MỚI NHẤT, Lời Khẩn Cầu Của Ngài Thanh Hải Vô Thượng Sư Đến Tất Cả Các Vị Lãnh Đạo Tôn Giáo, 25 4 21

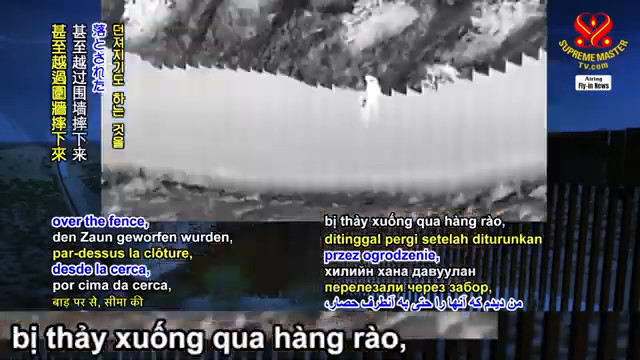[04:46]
And I saw them even drop over the fence, the wall of the border, and that's very bad for them.